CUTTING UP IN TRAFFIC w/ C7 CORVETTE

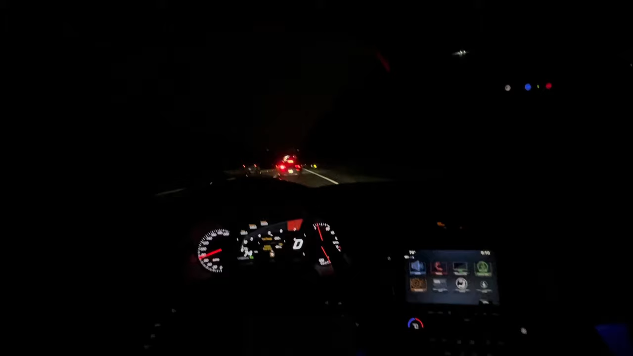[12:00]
I definitely could have got more footage than I did. I'm not going to lie to you. Is he brake checking me or am I bugging? I definitely could have got more footage than I did, man. I'm not going to hold you, bro. Shit, man, it's only my third day out here, though, man. You know what I'm saying? I'm trying to get a hold of the whole vlogging thing again. I got to get back used to it and everything like that. Hear me out. Your boy go come through. Why is he breaking, bro? What's up, bro? You trying to get some money or something? You're not finna get it from me. What the fuck?